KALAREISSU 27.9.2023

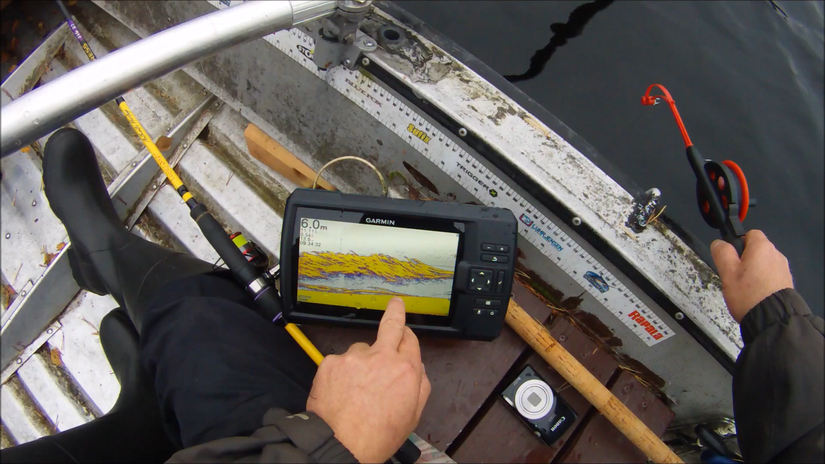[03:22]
On screen: depth 6.0 m
Täällä näkyy varven aluna. Tuo isompi. Täällä näkyy varven aluna. Täällä näkyy varven aluna. Tuo isompi. Meneekä jo tarttuu.